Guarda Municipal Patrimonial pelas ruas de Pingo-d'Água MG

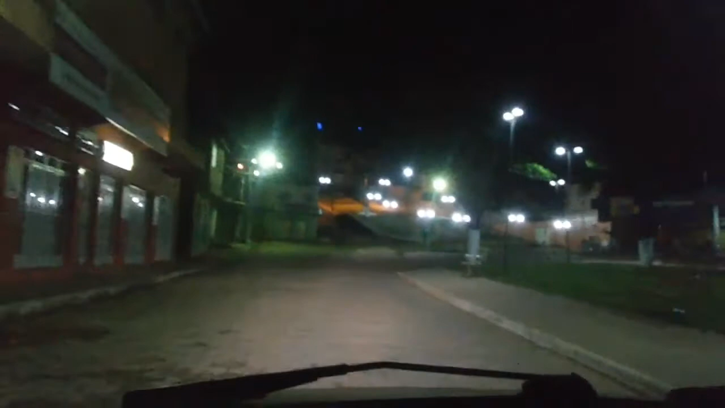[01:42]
E nós estamos aí rondando também as ruas de Pingo d'água E o clima é de muito...